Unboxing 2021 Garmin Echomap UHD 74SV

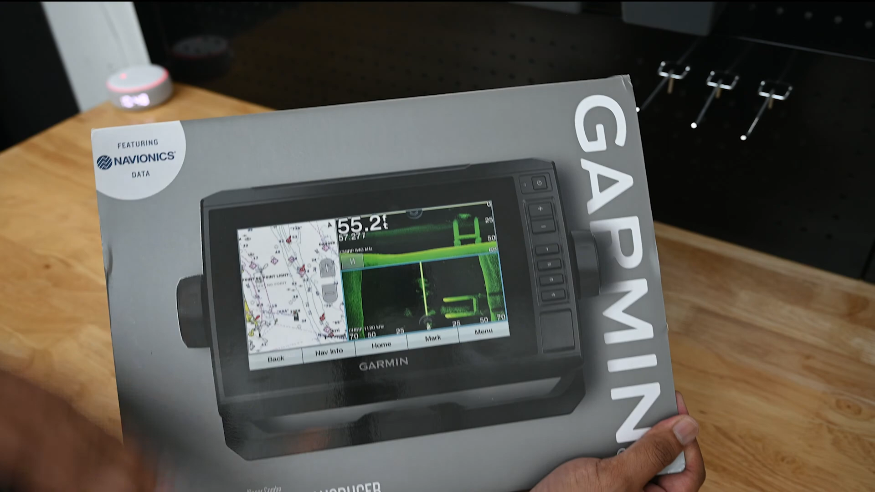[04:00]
of the frequency so again for Garmin their ultra high definition is the clear view and that's just the Garmin marketing word clear view and side